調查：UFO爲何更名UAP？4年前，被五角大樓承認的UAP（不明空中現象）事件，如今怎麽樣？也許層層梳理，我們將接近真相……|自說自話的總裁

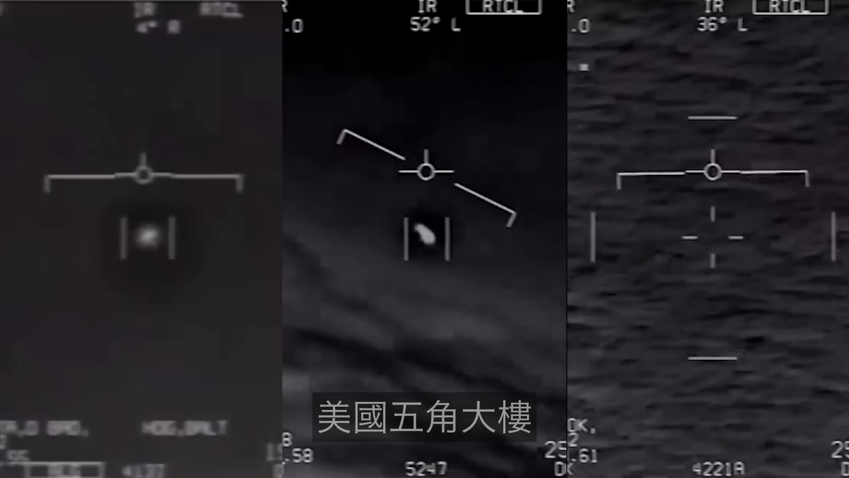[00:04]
欢迎来到自说自话的总裁2020年美国五角大楼首次公开承认了三段网传UFO画面随后又释放出一系列UFO的
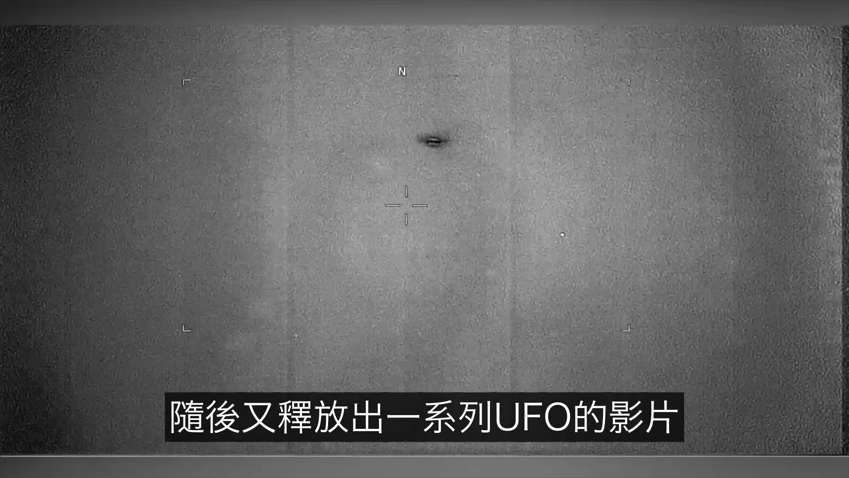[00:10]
影片国会为此召开了听证会可听证会之后呢四年过去了至今没有下文
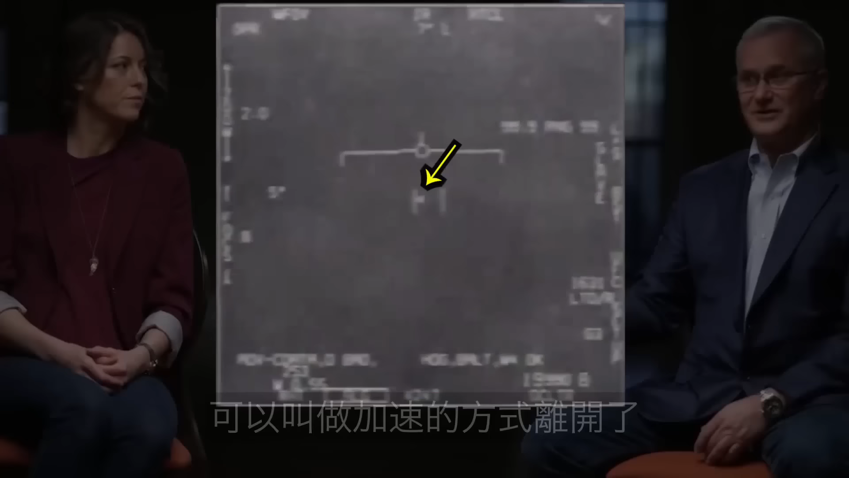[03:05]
种加速没有推进器没有机翼不到半秒消失不见了弗拉沃惊魂未定
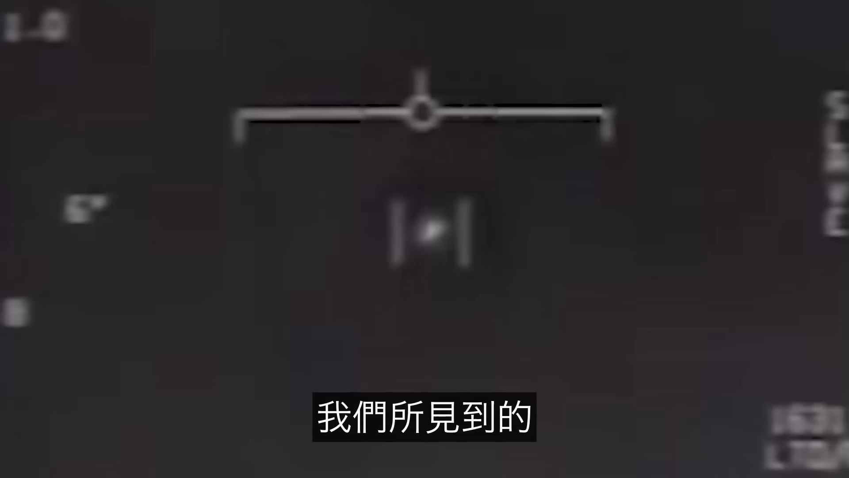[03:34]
见到的就是当时红外镜头拍摄的画面也是被五角大楼承认的现场录像不
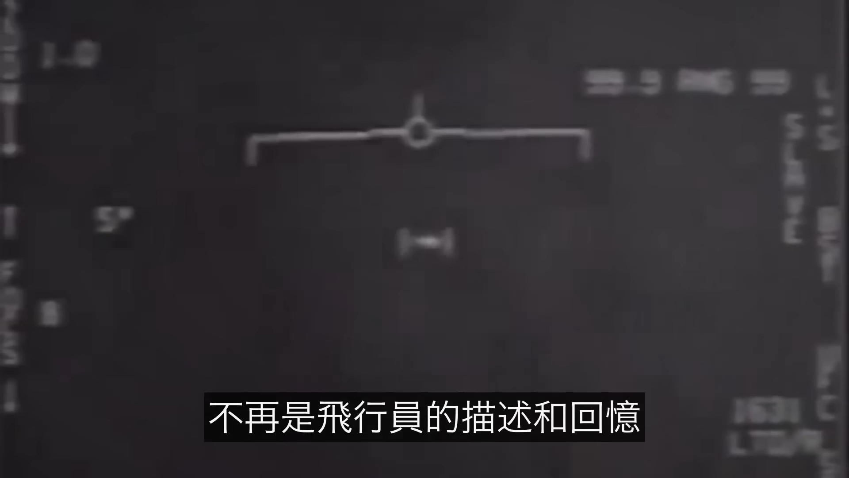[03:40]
再是飞行员的描述和回忆而是镜头里十分清晰的一枚拖圆形糖果长14米
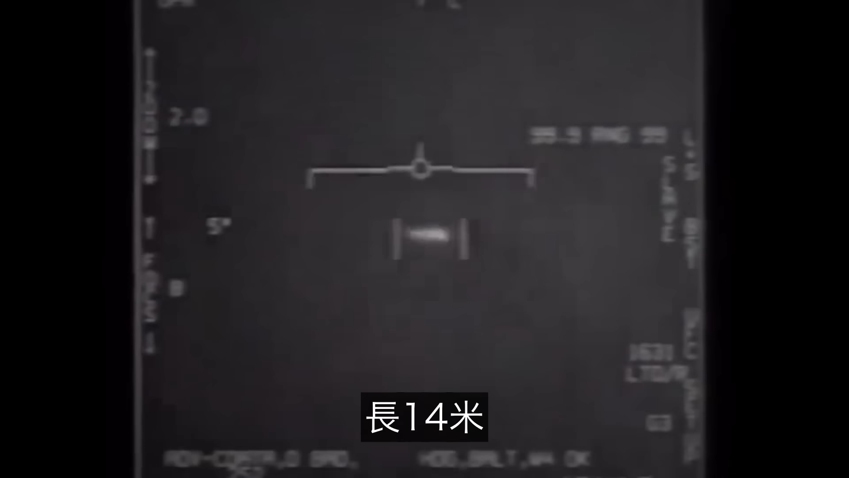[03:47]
没有热尾烟没有飞行翼一瞬间相右突然离开了最终视野
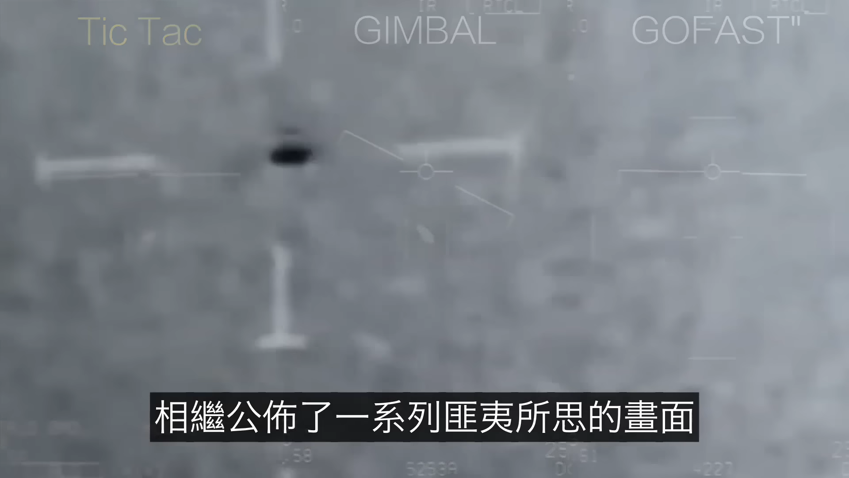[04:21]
了一系列匪夷所思的画面他们全都来自
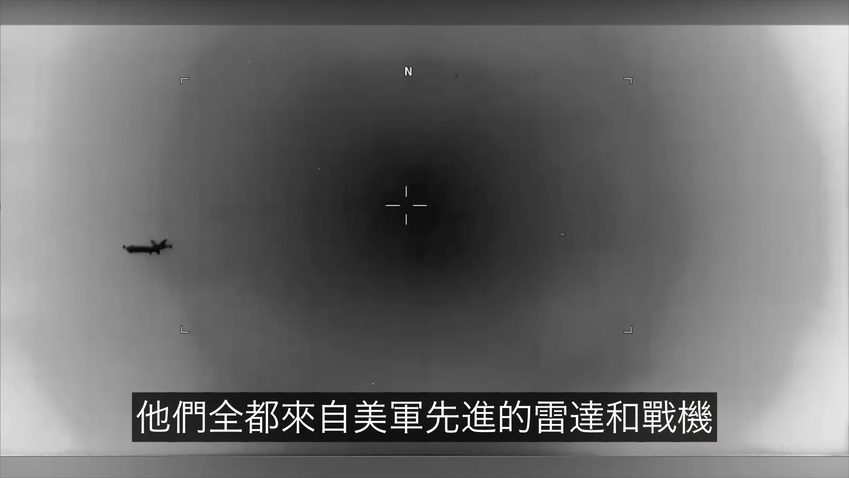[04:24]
美军先进的雷达和战机比如2015年1月两架美军战机奉命在美国东海岸追击UFO
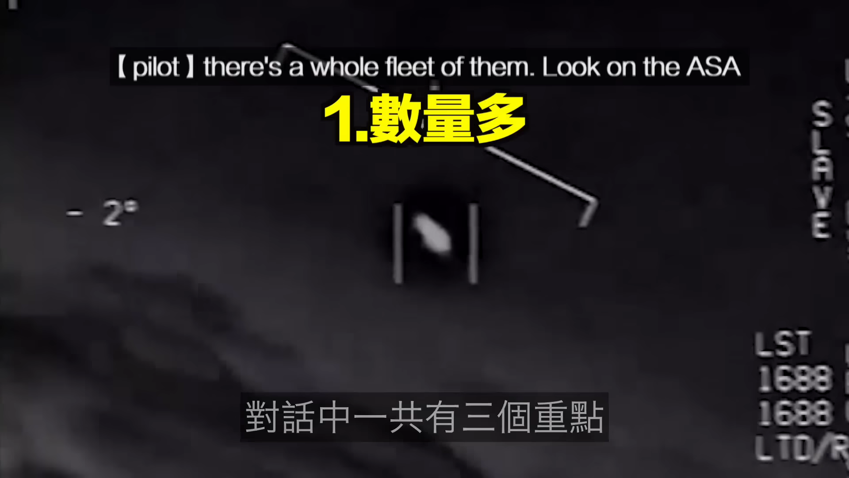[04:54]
对话中一共有三个重点第一这东西有很多是一个编队雷达里只锁定的一个而已第二这东西一风飞飞得极快第三这
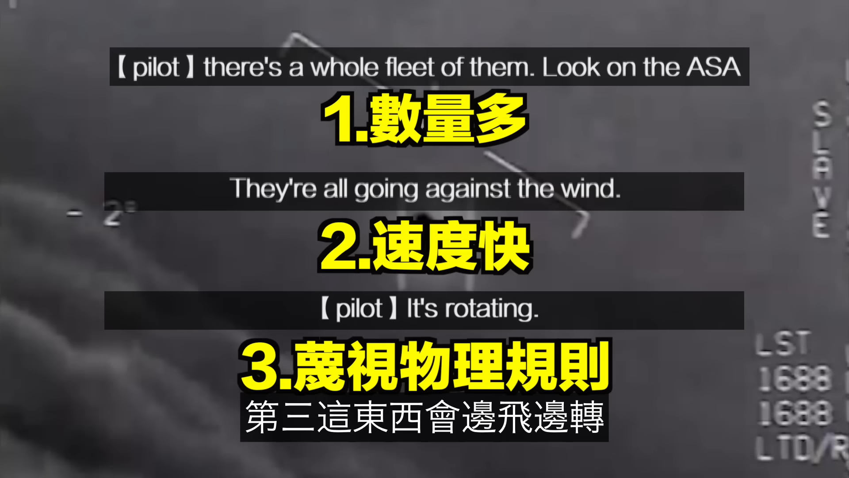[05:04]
东西会边飞边转完全蔑视我们已知的物理规则因此它被叫做万象节
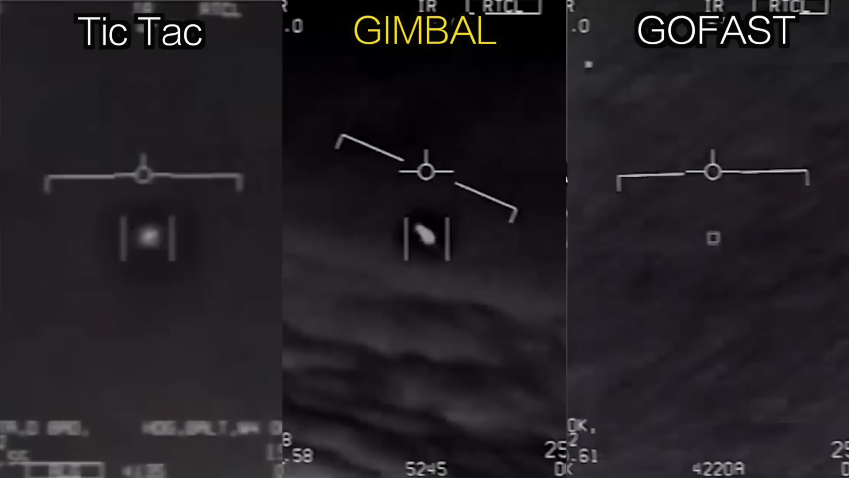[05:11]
这是五角大楼首批承认的三段影片之二几天以后几乎是
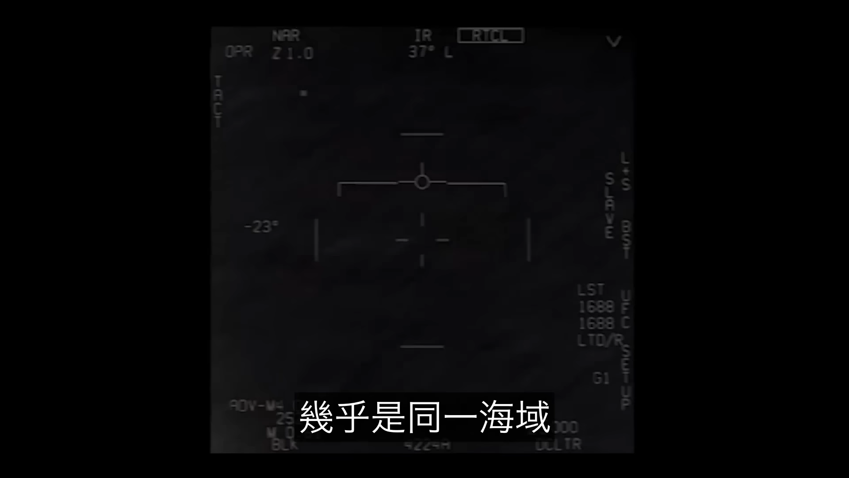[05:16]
同一海域一名海军飞行员又用雷达捕捉到了一架急速移动的小型UFO锁定以后还能听到飞行员激动的呼喊
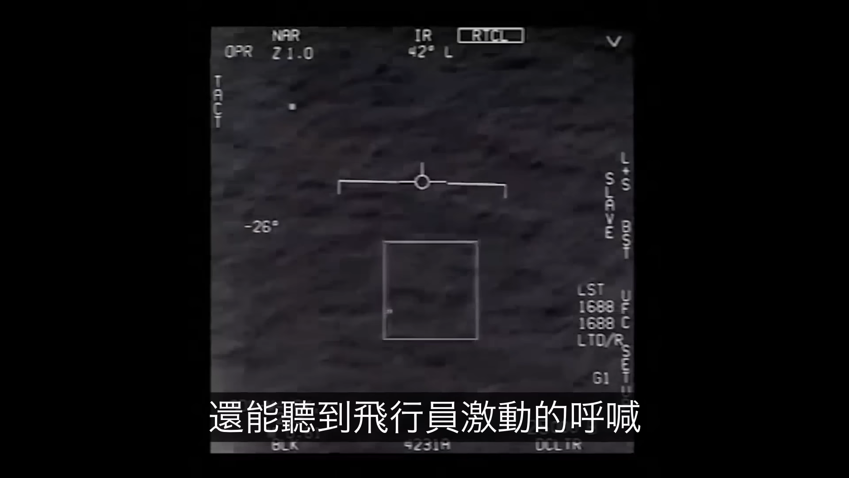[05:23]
这是三段影片之三
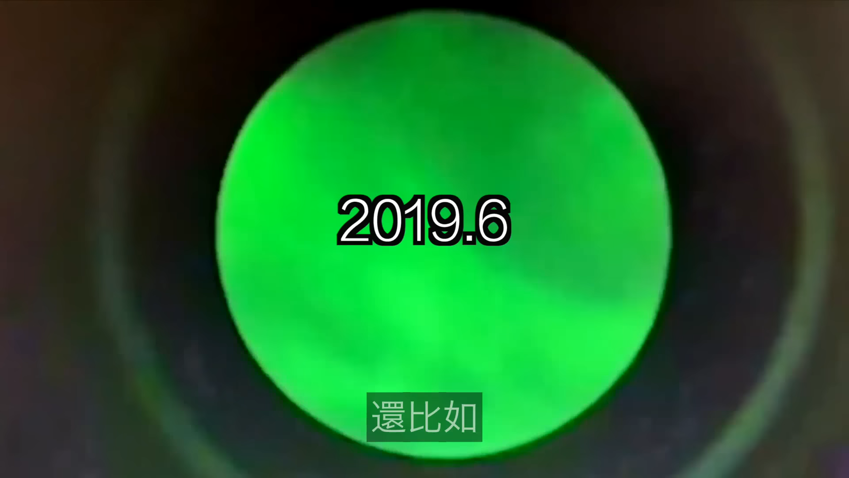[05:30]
还比如2019年6月一艘驱逐舰杀随手用夜视仪对着天空拍摄
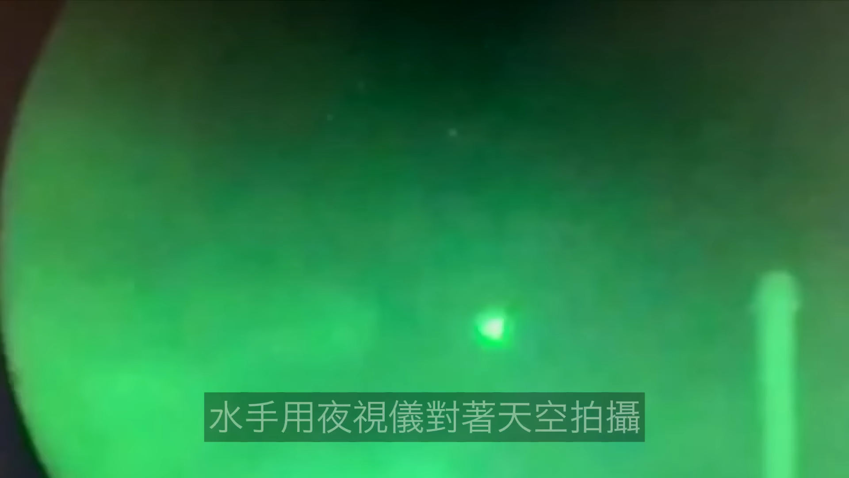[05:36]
拍到了这样一个飞行的三角还在发着闪光
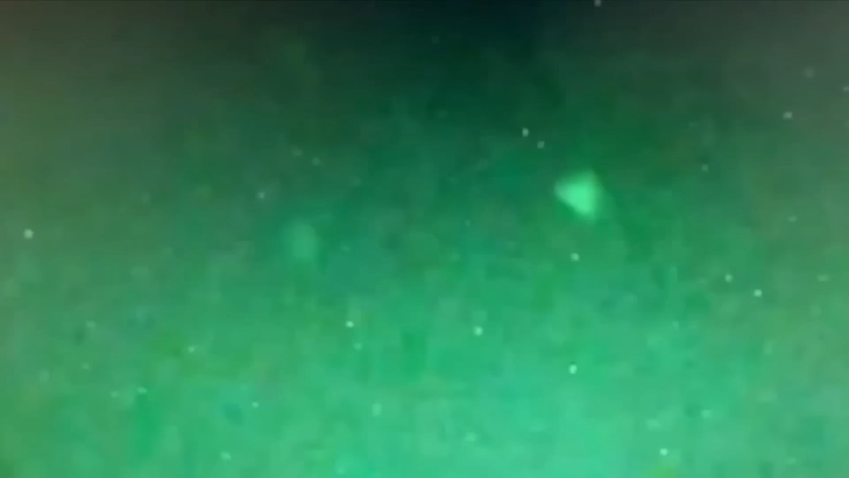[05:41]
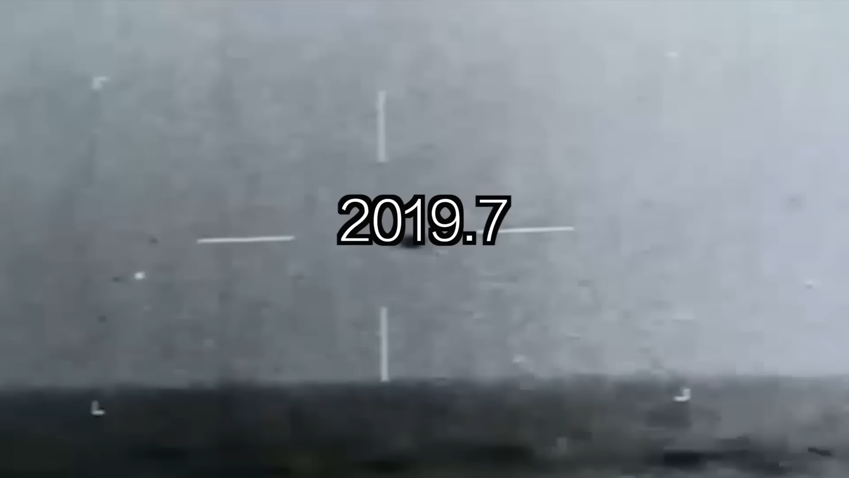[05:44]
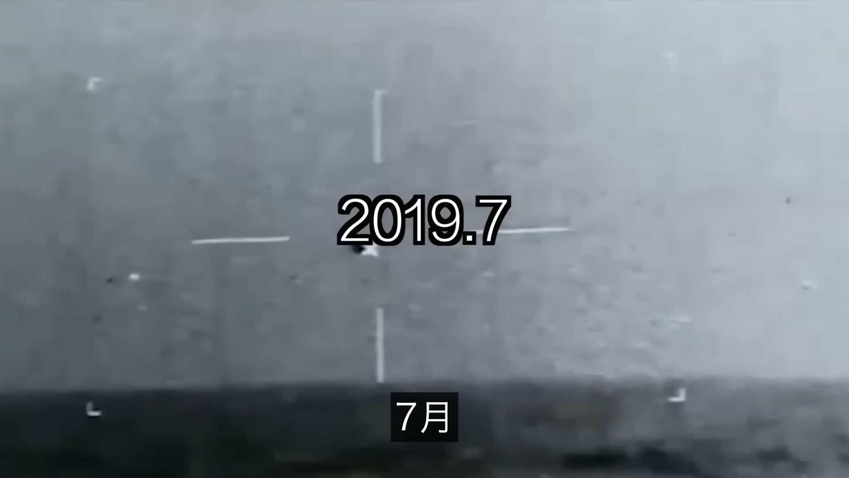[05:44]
7月一艘战裂舰的夜间红外衣又拍到了这样一个物体几番移动之后悬停了几十秒
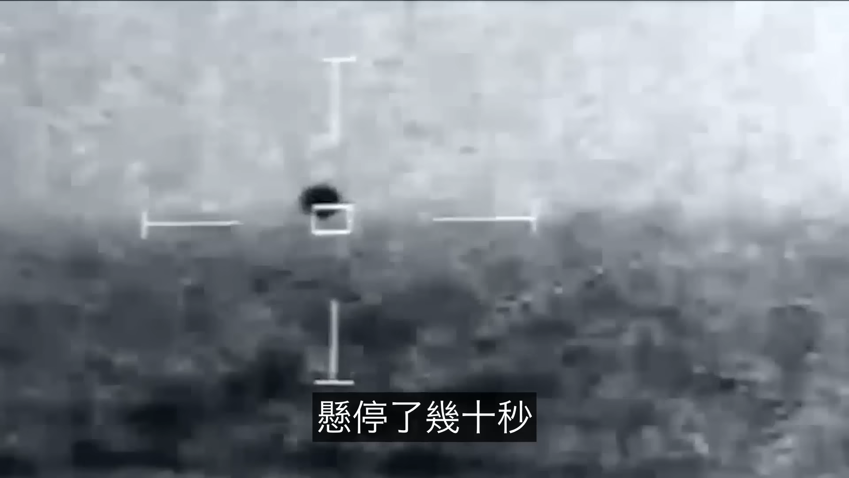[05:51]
突然神秘消失同时我们听到拍摄者在说水花了水花
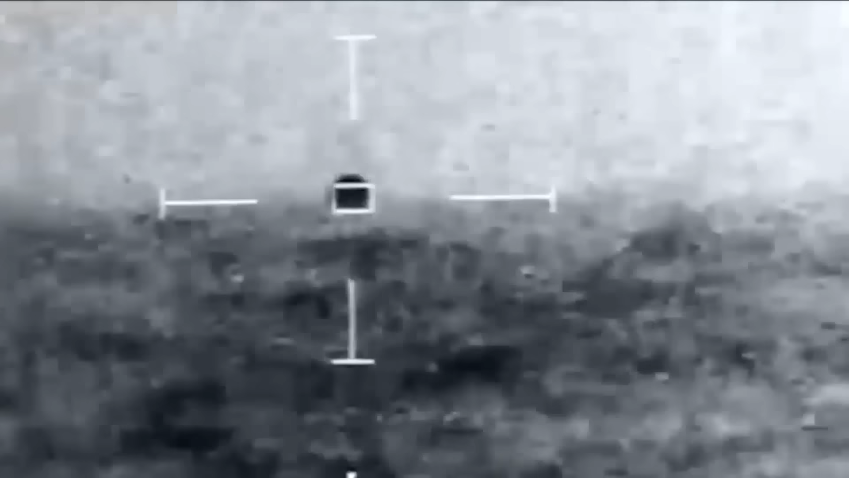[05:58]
看来更清晰的视野里它是一头扎进了海底同年3